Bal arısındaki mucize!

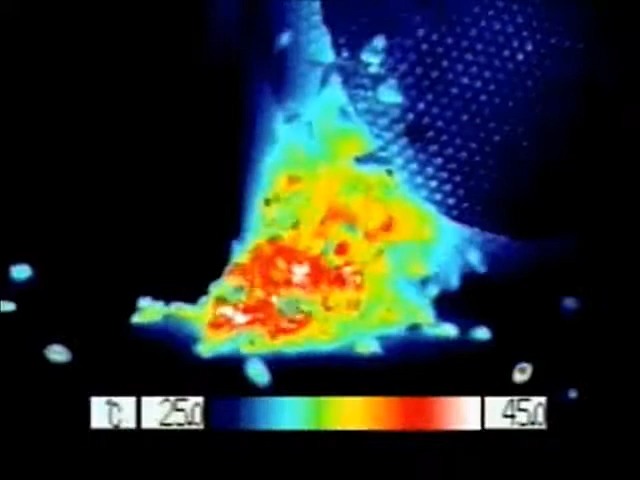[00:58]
Bu esnada eşek arısı adeta bir fırında pişiriliyormuşçasına 45 dereceye kadar ısınır ve sonunda kavrularak ölür.